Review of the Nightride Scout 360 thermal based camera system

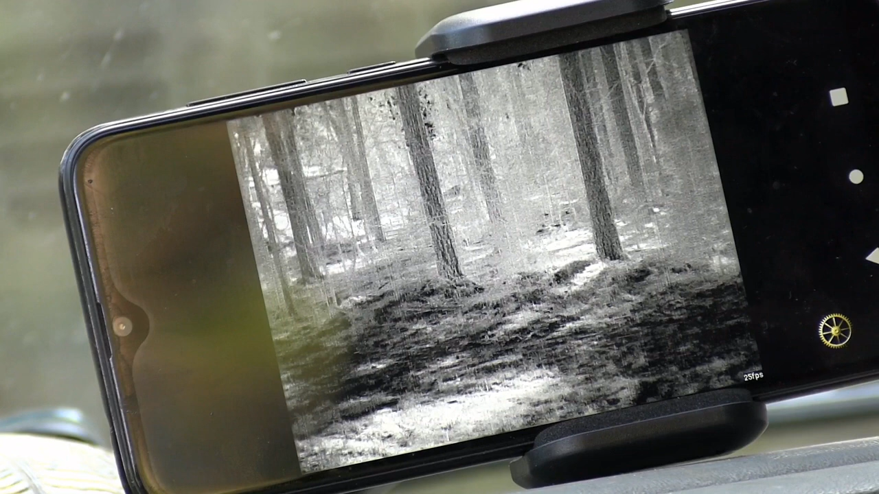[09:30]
if you want to but this the phone I got right here is actually what came with my my Pro so I'm still using that one falls with the Scout it does it all hook it all connects far
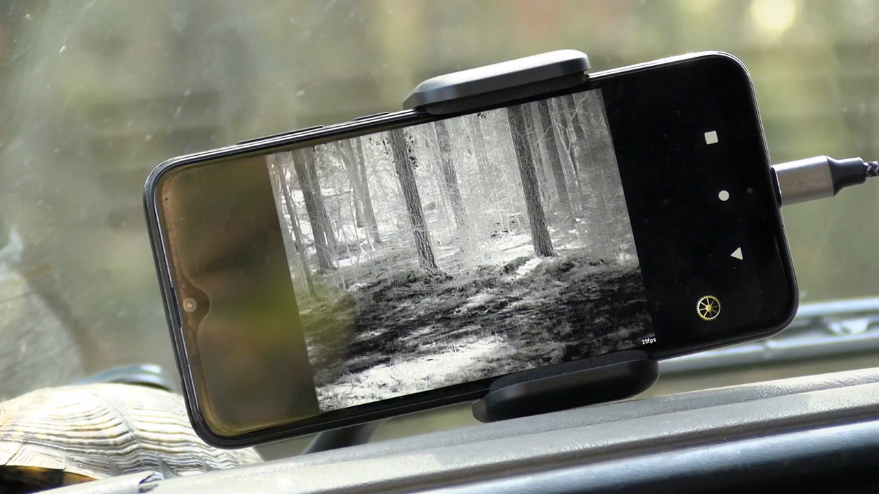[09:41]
as through Wi-Fi through the Scout into the phone so it's no cords or nothing falls connecting far as the link to view it all right looking at the screen rotate it you see us down the power line right here
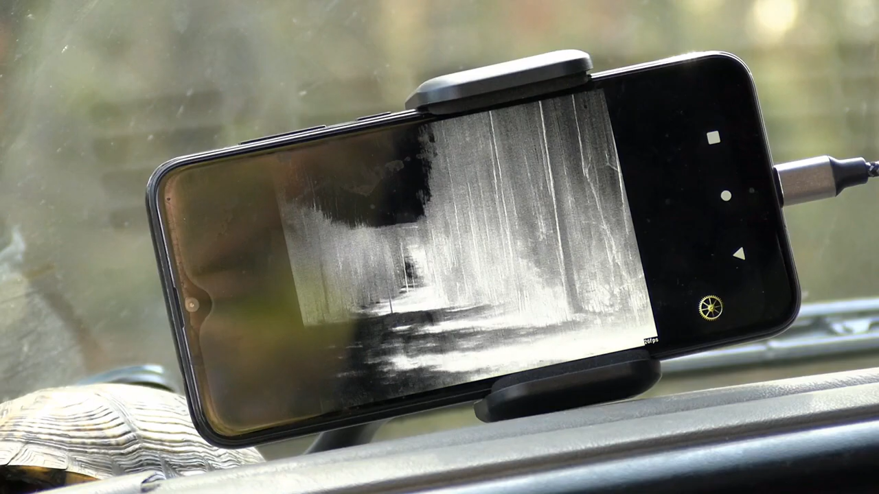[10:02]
that's me saying right here talking to you wrong way
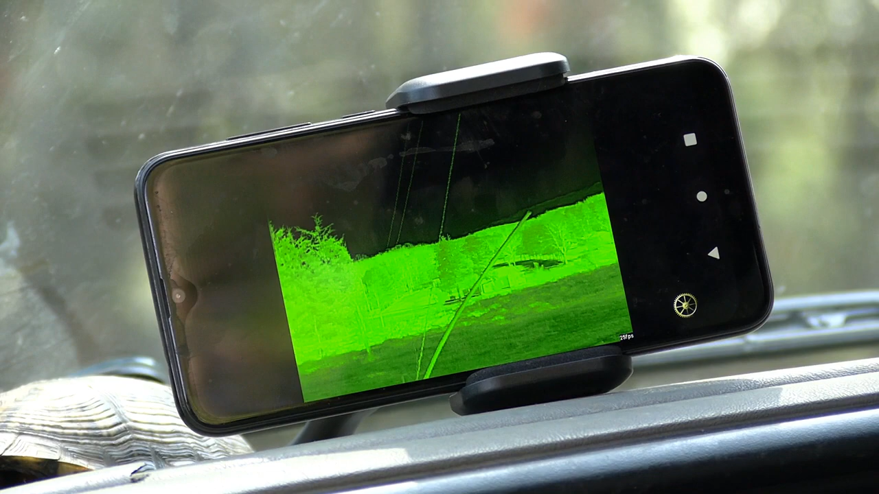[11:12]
all right this is hot light all